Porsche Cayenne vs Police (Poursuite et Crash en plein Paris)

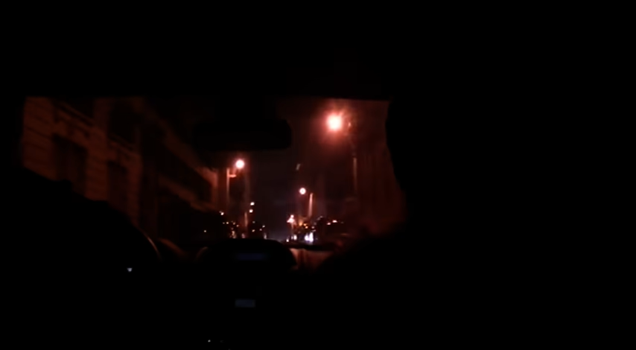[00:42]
Olivier et Karine pensent que c'est une voiture de police. C'est qui a contre-sens, là ? C'est chez nous, ça !
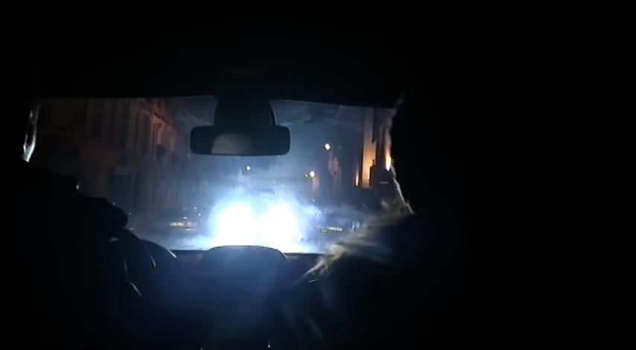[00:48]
Mais surprise, c'est un puissant 4x4 qui leur fonce dessus.